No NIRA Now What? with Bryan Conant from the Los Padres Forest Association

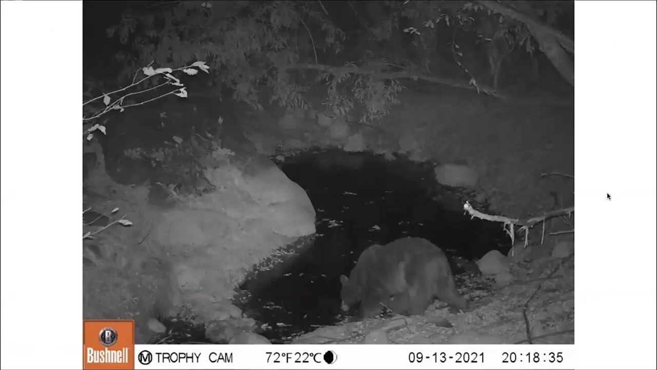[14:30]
And a couple other photos here that South Coast habitat rest restoration sent to me. And they did have some game cameras out there and they caught this bear sneaking down for some water. Looks like this was in September.